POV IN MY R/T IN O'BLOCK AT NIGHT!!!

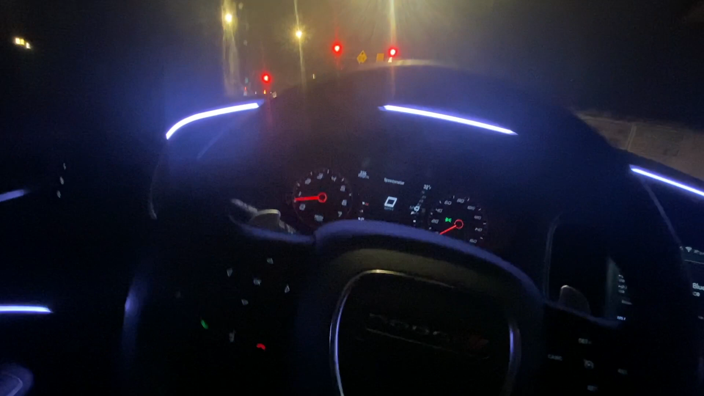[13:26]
if you guys are wondering even though this is just a pov supposed to be but oh hold up oh we're gonna get under the tunnel right here oh yeah we're going under the tunnel i'm gonna roll down the window for y'all boys last time right here